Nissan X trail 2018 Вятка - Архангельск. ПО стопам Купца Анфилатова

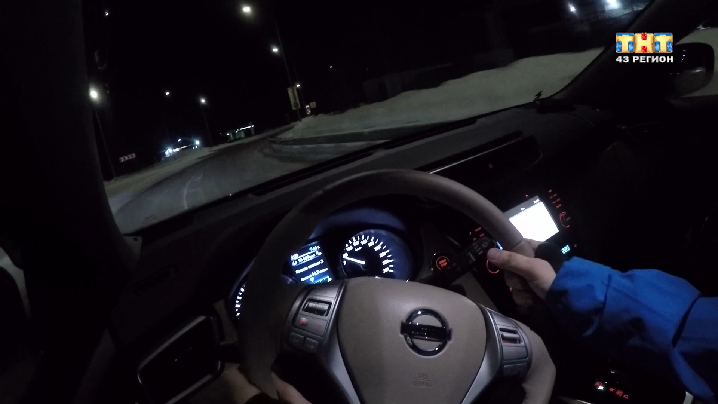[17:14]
Я могу сказать, что этот автомобиль любит большие скорости.
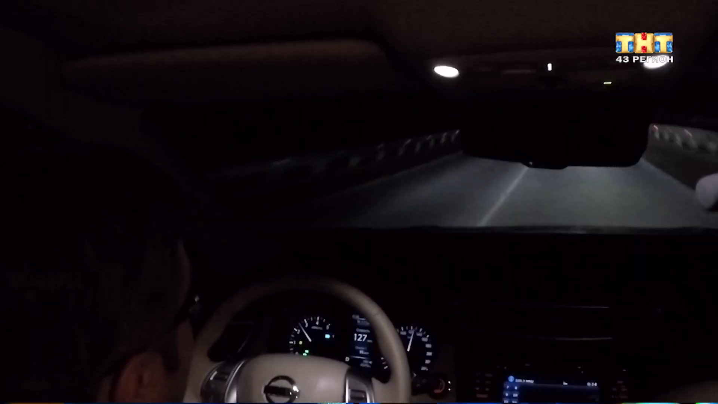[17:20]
Чем лучше дорога, тем быстрее мотивирует он вас ехать. Двигатель объемом 2,5 литра, прекрасно взаимодействует с вариатором. Ровный, мощный, крутящий момент, который дает вам запас на обгонах.
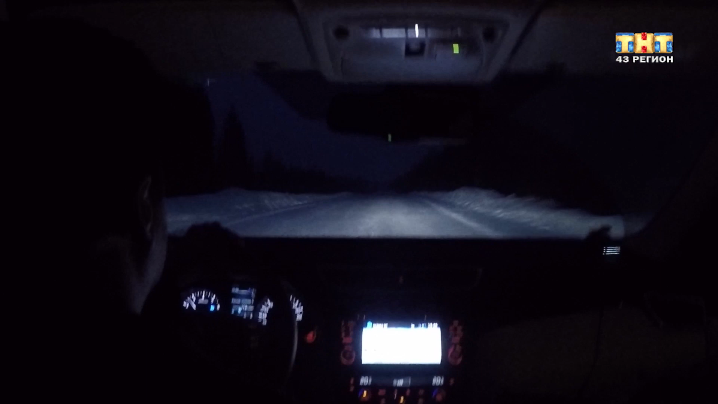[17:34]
Немножко я бы добавил шумоизоляции задним колесным марком. Особенно на плохой дороге небольшие шумы пробиваются.